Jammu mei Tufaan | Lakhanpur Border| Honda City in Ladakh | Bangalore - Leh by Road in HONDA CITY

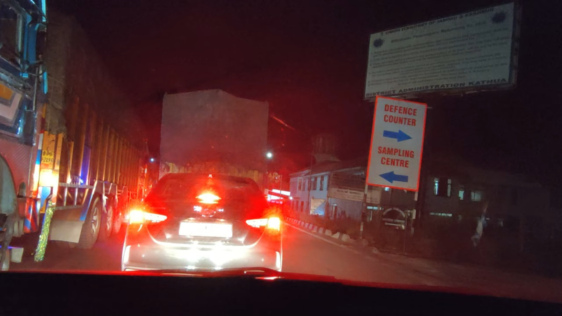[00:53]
यहां पर यहां पर यहां पर सांप्लिंग सेंटर भी है अप राइट साइड में देख रहे हैं यहां पर यह सारे काउंटर भी बने हो हैं चेक पोईट पर काफी रश है
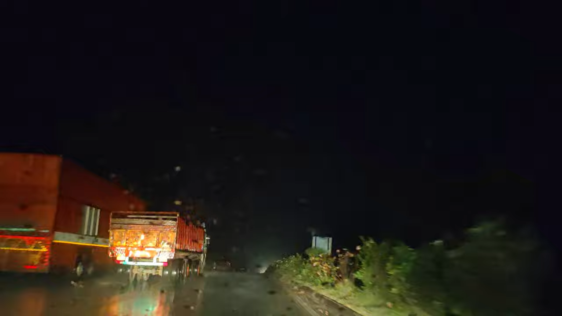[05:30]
यह देखो यह इस तरीके से चीज़े ओड़ ओड़ के पीच में आरी है देंजरू सह बहुत जादा बिकाउस बहुत ही है और बहुत ही कोच ओड़ रहा है तूफान आया हूँ अचली
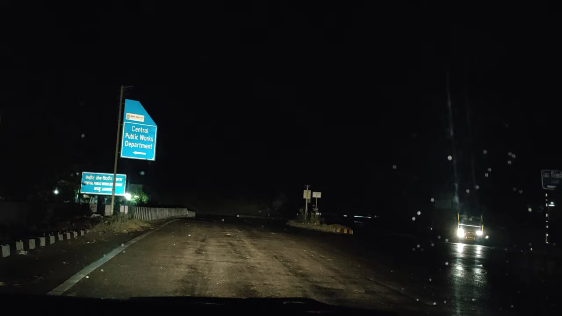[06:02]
आज तूफान आया हूँ है मैं बिल्कुल थोड़ा सापको लेफ्ट और राइट दिखाती हूँ हमने अभी कार खड़ी करी है वो भी हिल रही है हवा का प्रेशर इतना जादा है
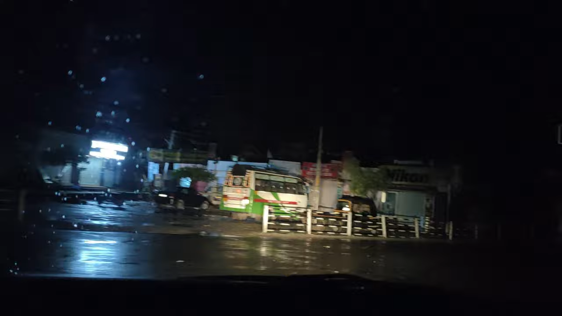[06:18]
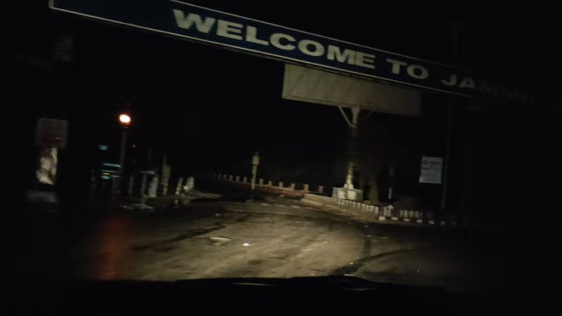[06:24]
बिल्कुल थोड़ा है यहां तो पेड गिर पड़े है यार तो पूरी हालत ओरी है
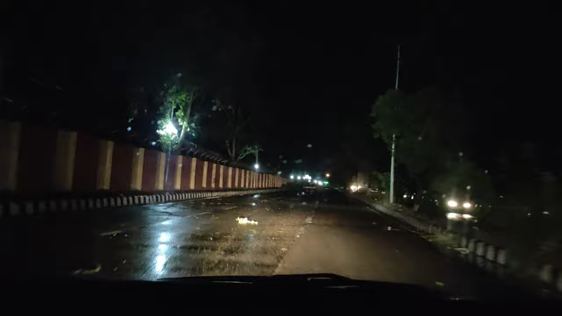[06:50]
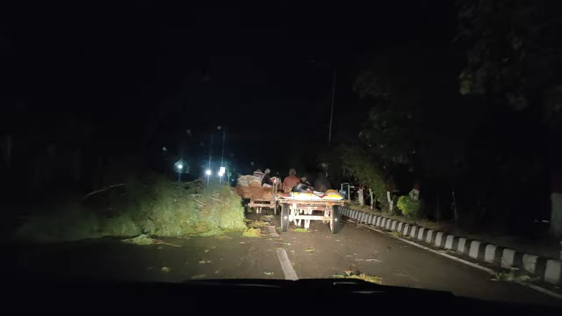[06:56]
तो गाइस यहां पेड भी गिर पड़े हैं तो आप समझ चापते हो कितना ज्यादा यहां पे तूफान हाया हूँ है बलकुल
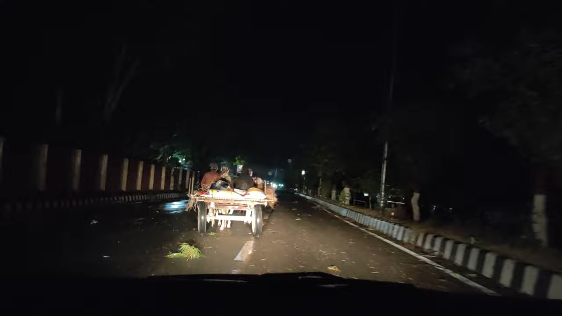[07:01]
कि पेड पेड गिर गए हैं बड़े बड़े पेड जाड गिरें पड़े हैं लिटरली
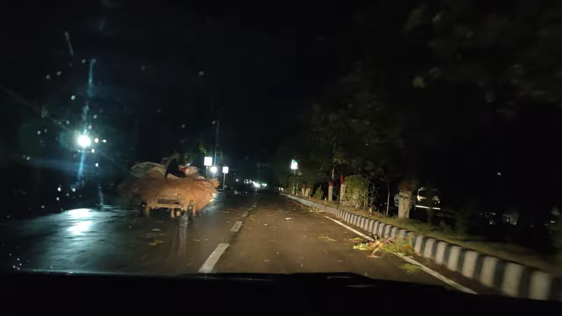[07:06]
देख
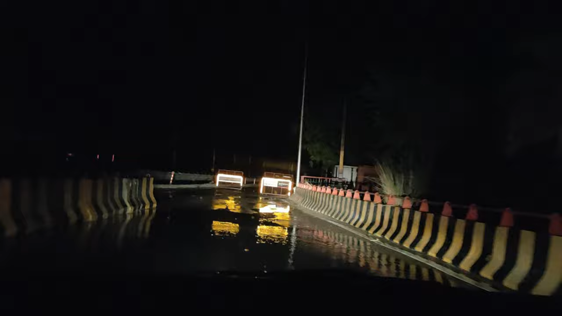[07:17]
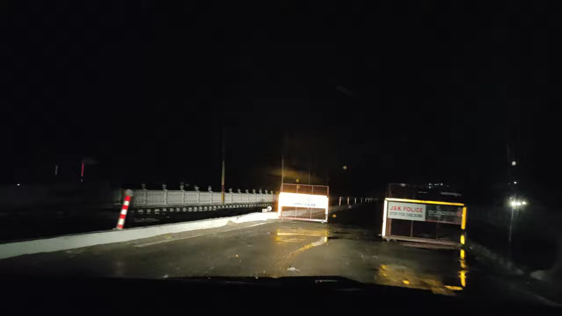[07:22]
हमारी ट्रिप की और भी अंगीनत वोटर क्रॉसिंग्स में से एक कालो कि देखो यहां पे सब कंस्ट्रक्शन हो रही है